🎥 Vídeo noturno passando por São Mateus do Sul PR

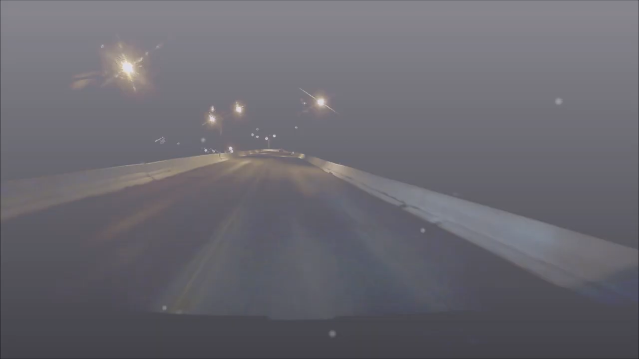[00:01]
Fala galerinha, bom dia, boa tarde, boa noite, sejam bem-vindos a mais um vídeo do canal Esse vídeo sem ver a minha imagem, esse vídeo não vou colocar a minha imagem Porque vocês estão aborrecidos de me ver, então vamos só pela câmera noturna Essa câmera vocês vão ver bem as imagens Vem comigo e vamos lá!
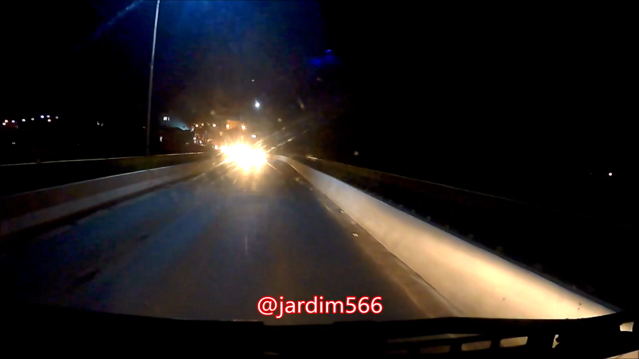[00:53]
São Mateus do Sul, no Paraná, onde cruza a BR 476 Já fiz vídeos aqui, mas como eu falei, já faz tempo, então está na hora de fazer um novo vídeo Agora noturno,
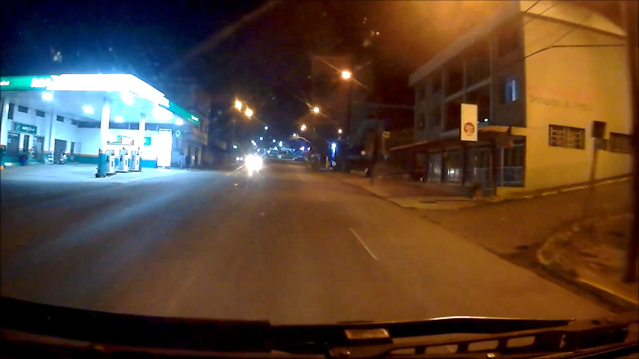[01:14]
mostrando um pouquinho da noite de São Mateus do Sul Vamos cruzar no meio da cidade, só para vocês irem dando uma olhada aí, né? Então vamos em Guia Turístico Logo à frente temos a Praça da Cidade com a Igreja Matriz no lado direito Viu só?
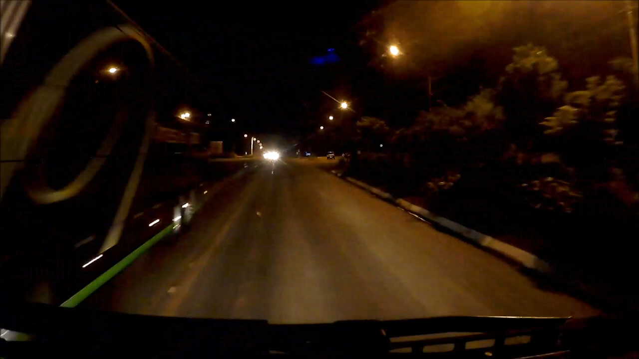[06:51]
Vai sentido Irani Concórdia E vai embora Né É Vai sair lá em Passo Fundo Passo Fundo Vai sair lá em Passo Fundo Mas
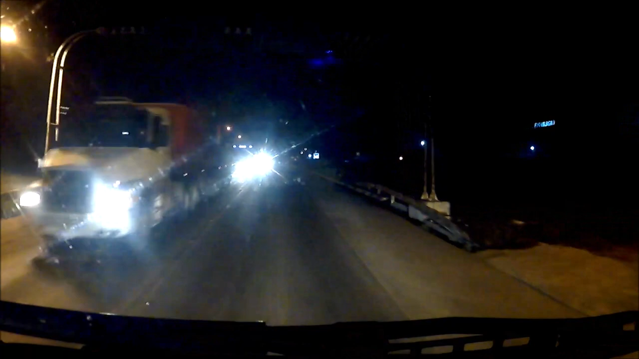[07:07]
Mas Se Irani Você pegar Pra direita A BR-282 Vai sair Sentido Xancherê Xaxim Chapecó Depois São Miguel do Oeste Se você pegar Pra esquerda Ali Em Irani Vai sentido Lages Né Sentido Lages Então É As rotas que tem Aí pra frente Aqui tinha um quebra-mola Aqui tinha uma lombada Aqui pra frente Só não Não tô lembrando agora Onde é Exatamente Mas tem Ou tinha Se não tirar É ali mais pra frente